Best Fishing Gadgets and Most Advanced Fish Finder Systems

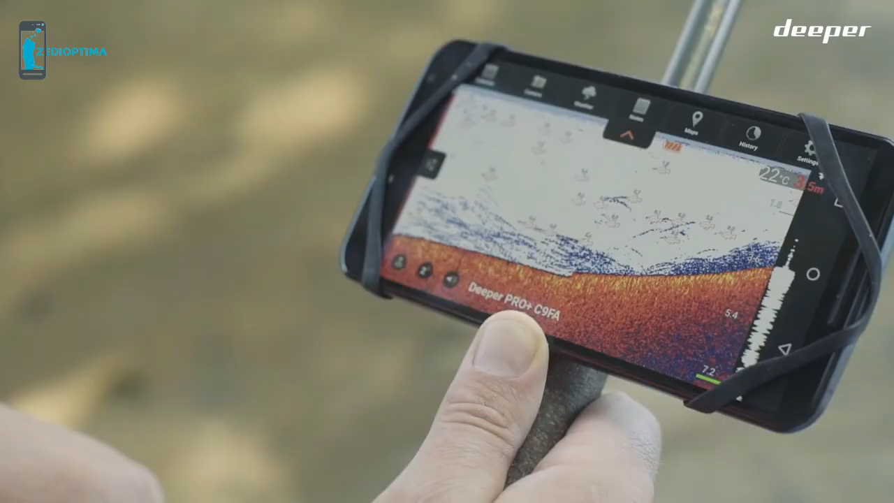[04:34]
In standard mode, you can monitor underwater structure,
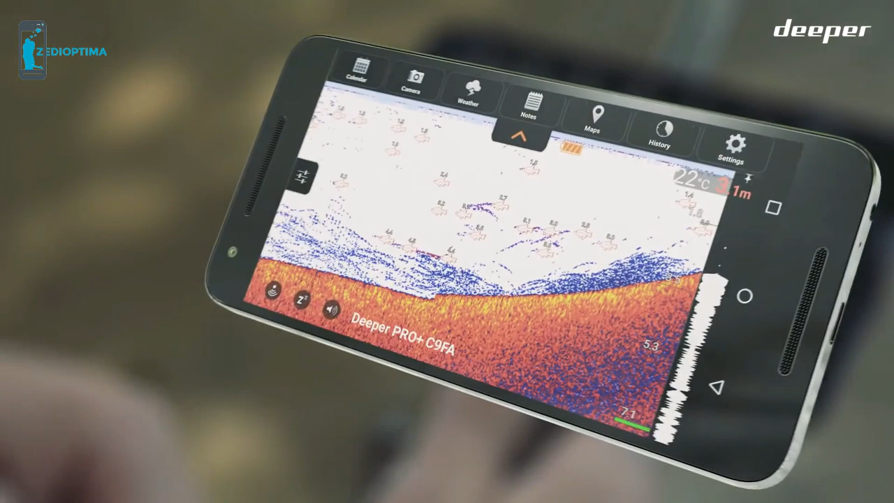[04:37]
vegetation, temperature, depth, and best of all, where the fish are hiding.
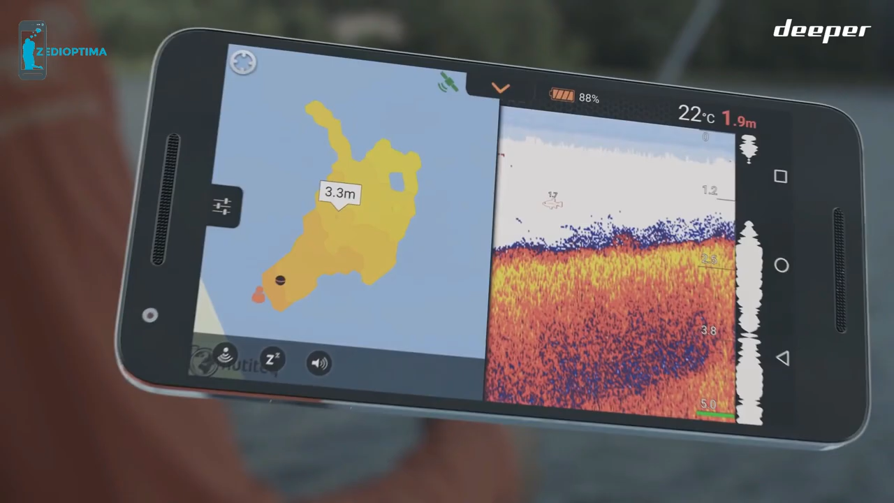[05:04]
On screen: depth 1.9 m, water 22°C
pinpoint the spots that will offer optimum bite,
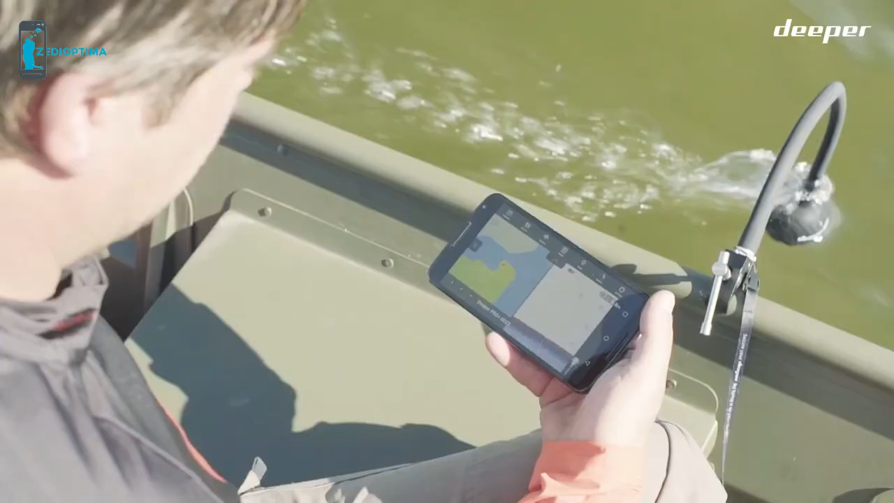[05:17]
Enable boat mode, then map out your favorite locations.
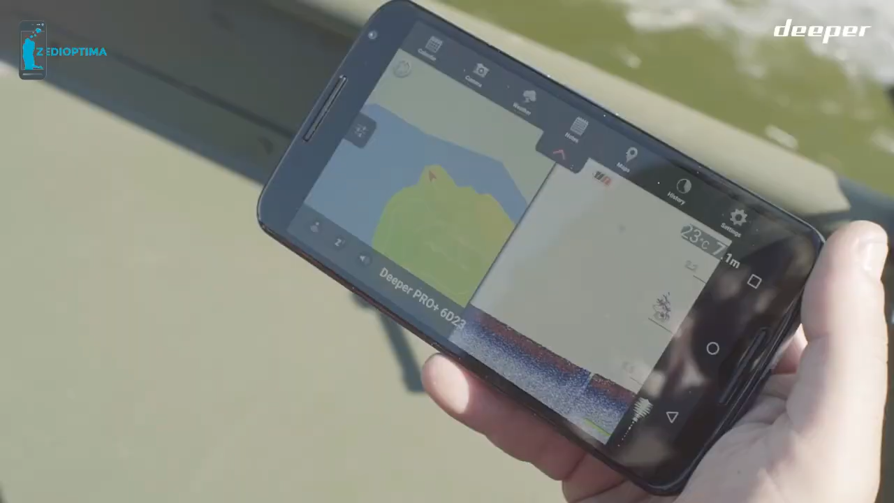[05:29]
On screen: water 23°C
See the bathymetric data on one side of your screen and the sonar data on the other.
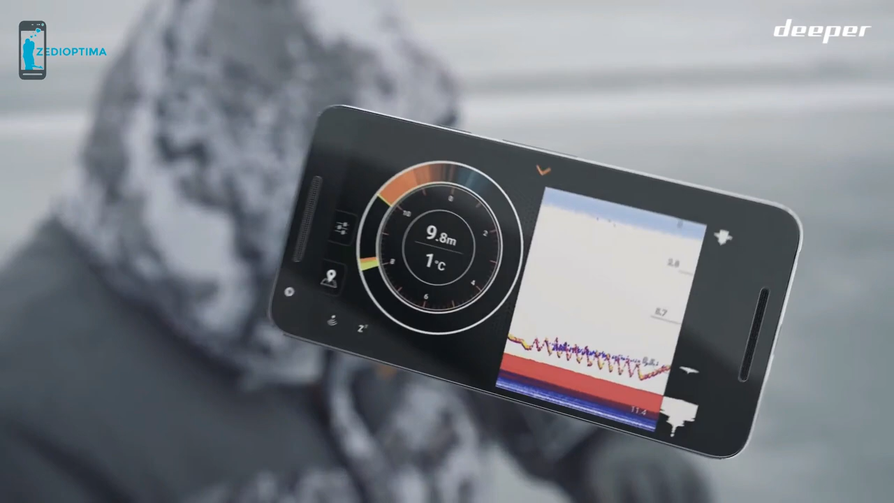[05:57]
On screen: depth 9.8 m, water 1°C
Split screen function shows the regular display and the ice fishing flasher all on one screen. Zoom in to enlarge the area and see the movement of your lure in detail.
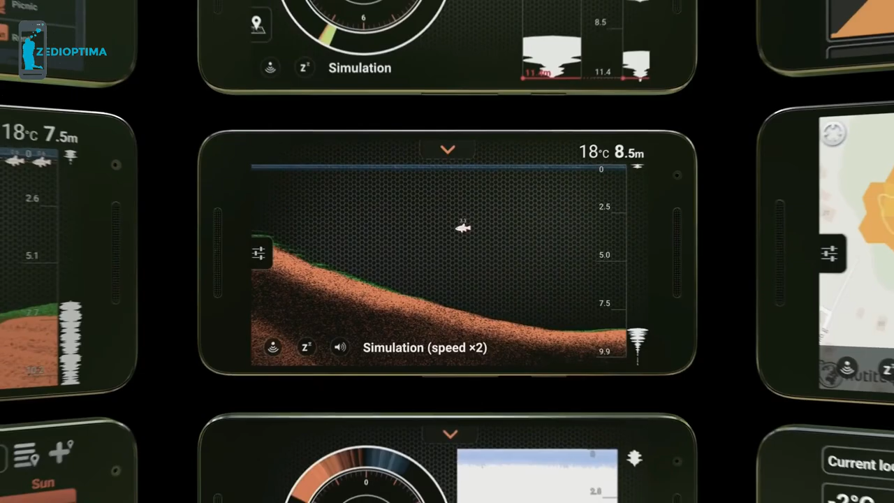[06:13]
On screen: water 18°C
Try running a free simulation on the Deeper app to discover how the Deeper Smart Sonar works. Discover Deeper today.
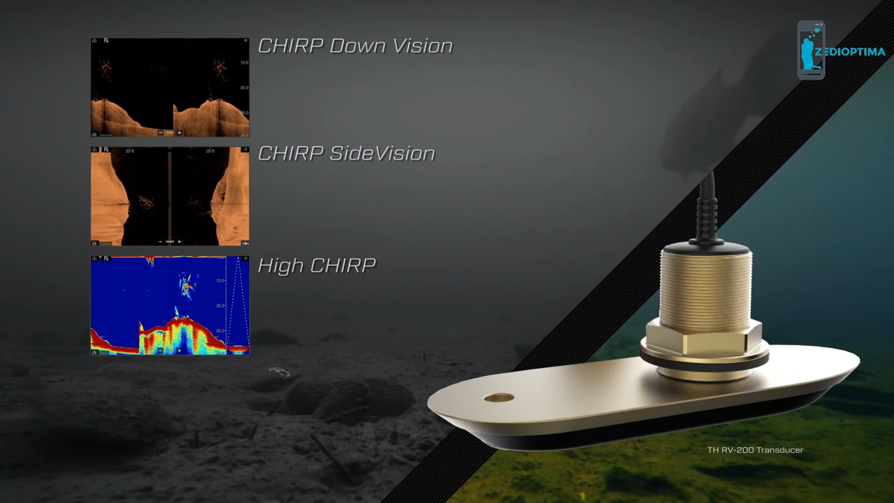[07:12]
and Raymarine's revolutionary Real Vision 3D sonar into a single wide-spectrum chirp transducer.
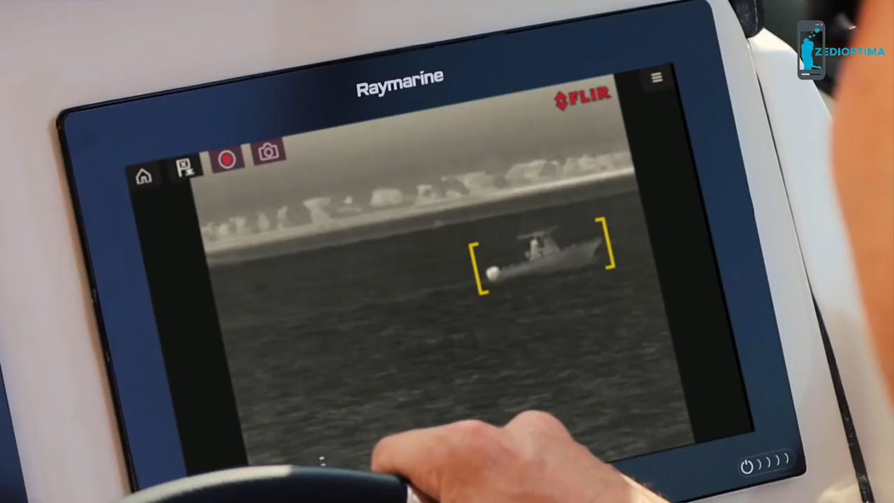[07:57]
FLIR video analytics send automatic alerts when objects appear,